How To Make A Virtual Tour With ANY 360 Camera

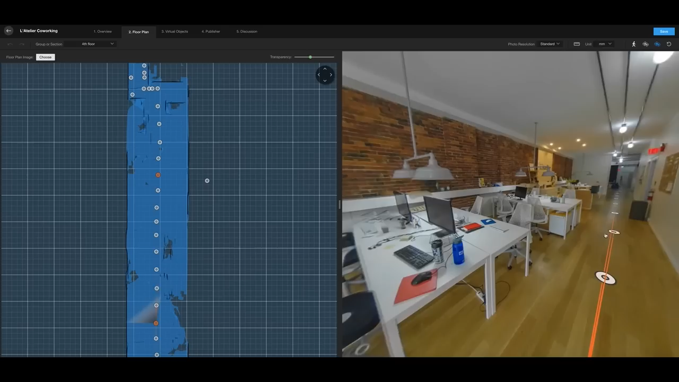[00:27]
I've discovered this amazing software called Qpix and it's completely free and it will allow you to host your 360 photos into a virtual tour as well as create a 3D render of the entire space.
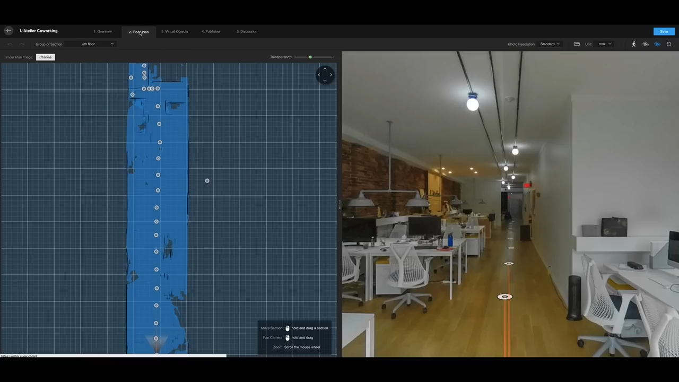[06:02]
I hit floor plan and here we have our virtual tour on the right but check this out on the left this is an
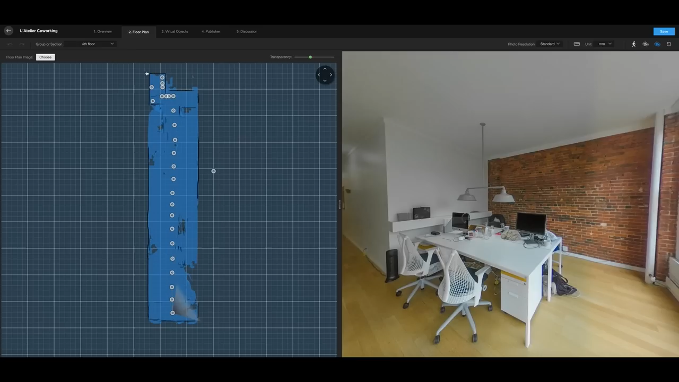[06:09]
actual floor plan of the building I was shooting and you can see it's picked up the scale of everything it's picked up where the little rooms are. To be honest I could have done a much better job at shooting to really get the depth of each little crevice of this space but
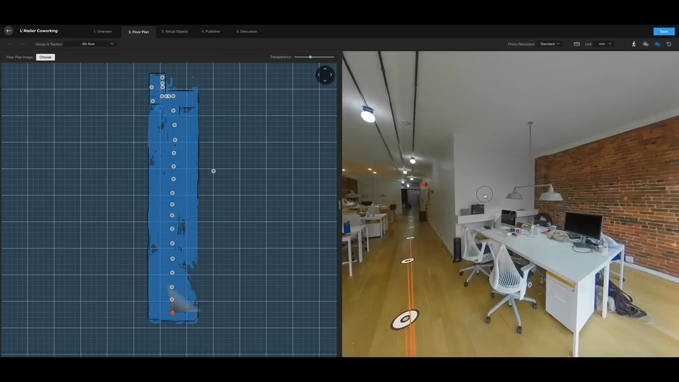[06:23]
I just wanted to give you guys a simple example but our virtual tour is completely stitched so we can go from
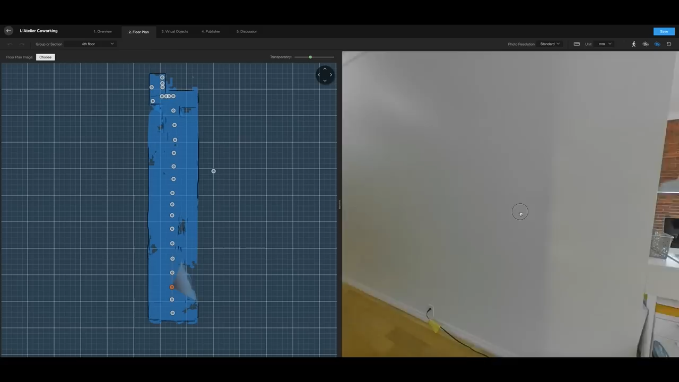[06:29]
point to point and now look around and it's automatically been done for us
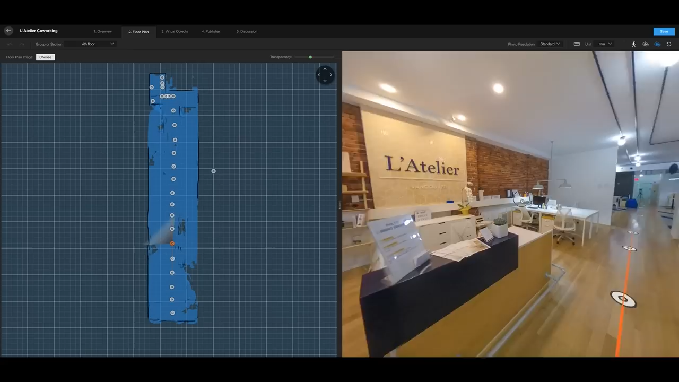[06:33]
this is super cool how long did that take guys not
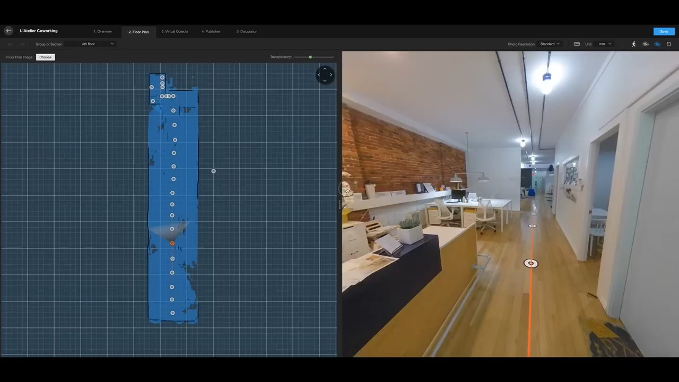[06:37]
long at all and you can see that all of our points have been automatically detected about where the photo was taken within
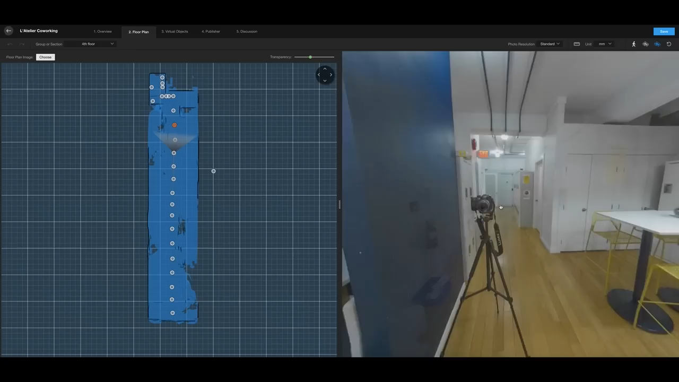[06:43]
this environment now wait for this this is going to be even cooler still we go into 3d texture mode and look
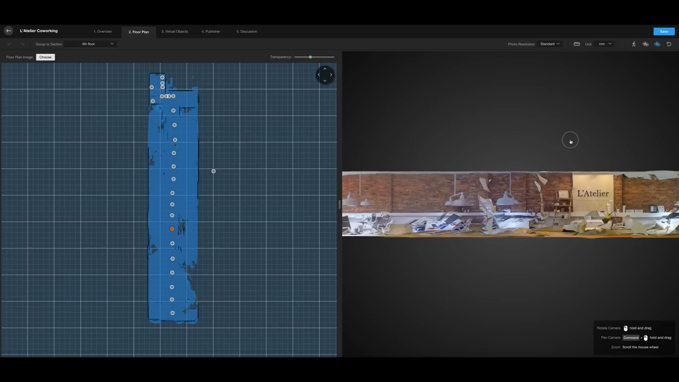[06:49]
at that we can see the walls we can see all the details of the space on this 3d map how cool is this shit this is amazing I can see how this would be really handy for architects or anyone working in construction to get a
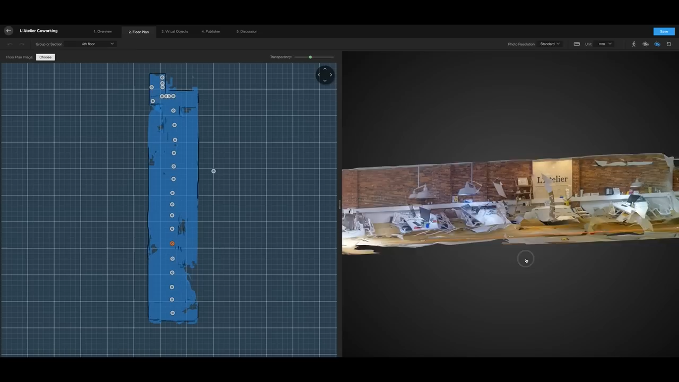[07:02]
super in-depth feel of a space see how I'm just moving this whole space around this is massive
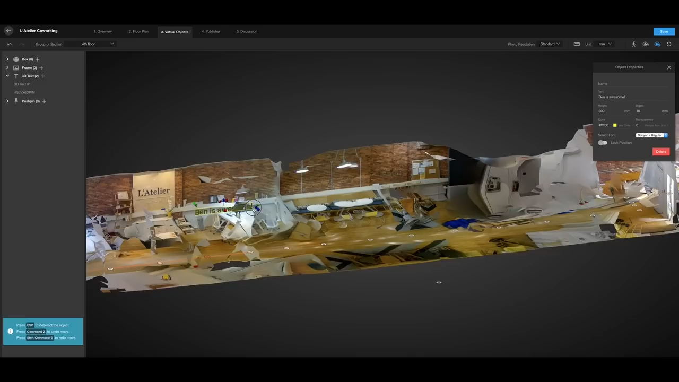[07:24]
added 3d text when people walk around our walkthrough ben is awesome is going to show up in that spot of our virtual tour there
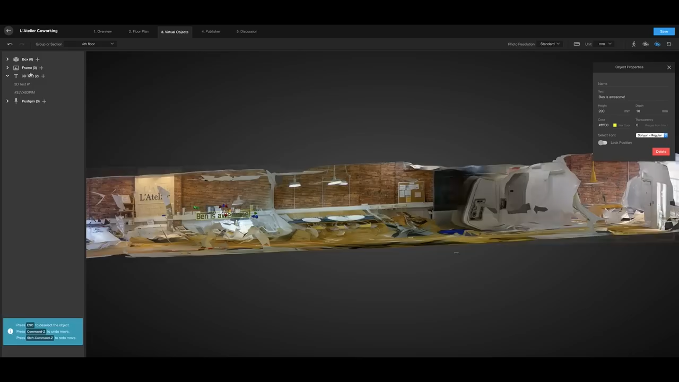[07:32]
are a bunch of other cool 3d elements you can add I won't go into them now maybe in another tutorial so next we want to go into the publisher and
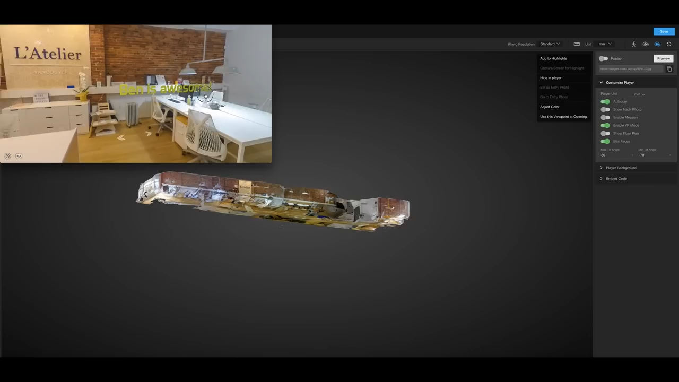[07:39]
here we have the preview of what your client would potentially look at they'd
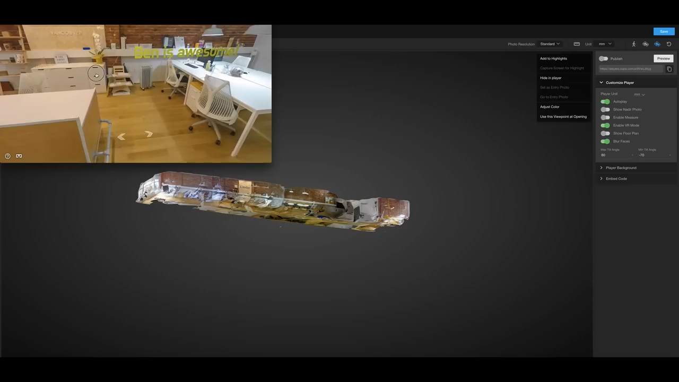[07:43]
see ben is awesome and they'd be like hey if that guy's awesome i must do business with him it just looks super professional and i've essentially
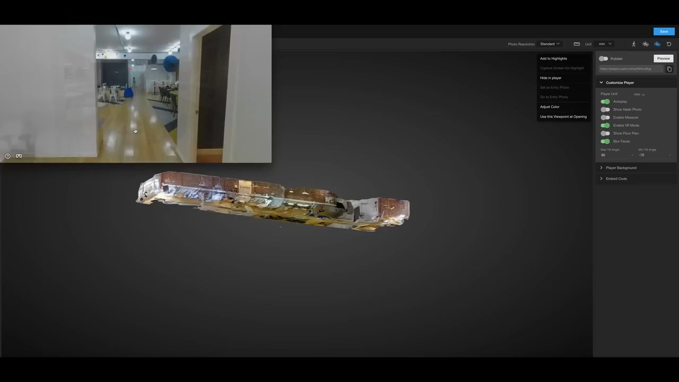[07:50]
done this with a 200 budget just the cost of the camera and the
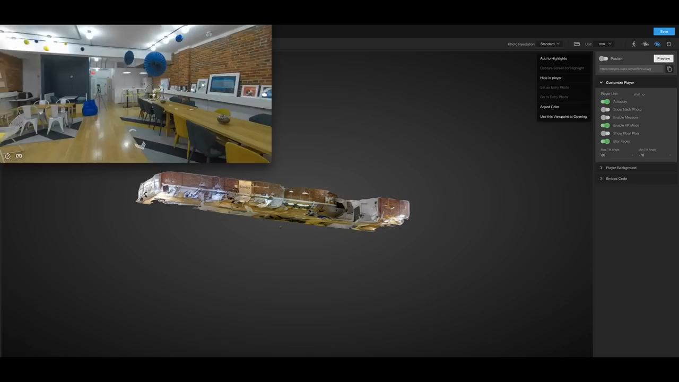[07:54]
basic accessories but honestly my mind is blown about how cool this tech is now you just hit the publish slider and our virtual tour
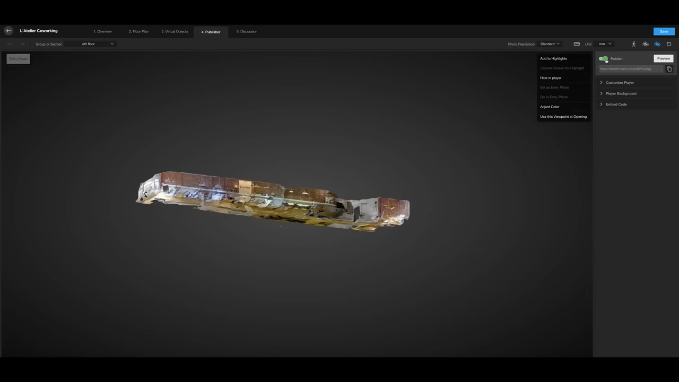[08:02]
is now online we can copy the url so when we open up a new tab this will be the url that we